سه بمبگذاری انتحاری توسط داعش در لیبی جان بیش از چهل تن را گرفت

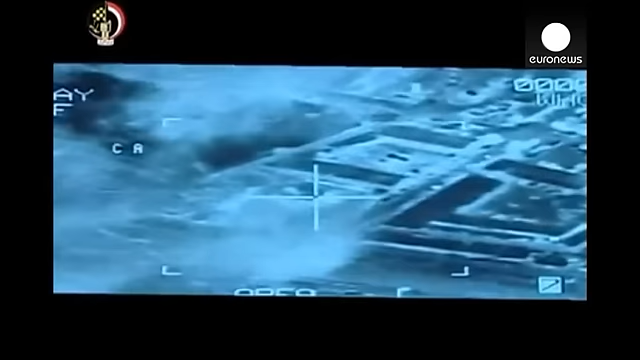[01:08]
اسلامگرایان اعلام کردند روز دوشنبه
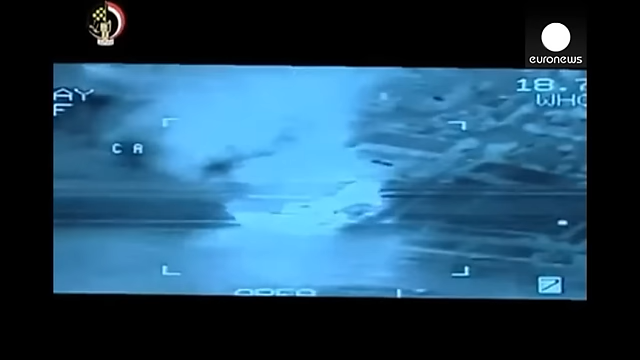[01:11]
و در په سرباریدن 21 قبطی مصری جتهای جنگنده مصر پایگاه های داعش در شهر درنا در لیبی را بمباران کردند موسیقی